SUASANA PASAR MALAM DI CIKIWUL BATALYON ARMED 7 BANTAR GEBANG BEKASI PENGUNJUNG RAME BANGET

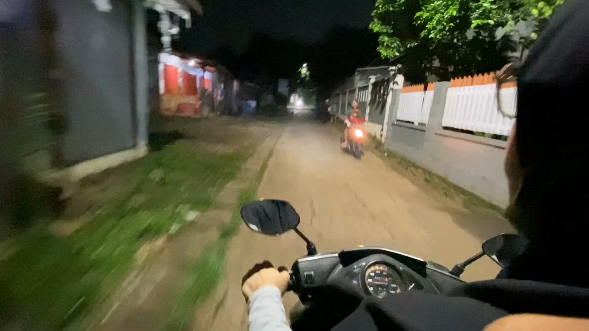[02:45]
itu kuburannya telah depan emang itu sampai ada jalan? ada dalam kuburan aku gak ngerti gak ngerti jalan itu kemarin udah selalu dinyali nah lur ini bener lagi udah mau nyampe jalan raya
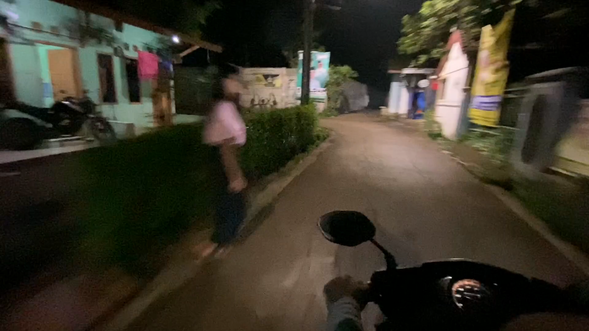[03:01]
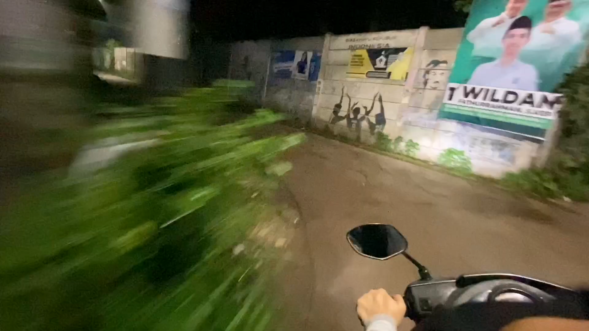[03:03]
aku skip dulu ya videonya kita sambung nanti pas udah nyampe disana ya oke cu? oke nah lur ini wis meh tekan lur kita udah masuk wilayah armet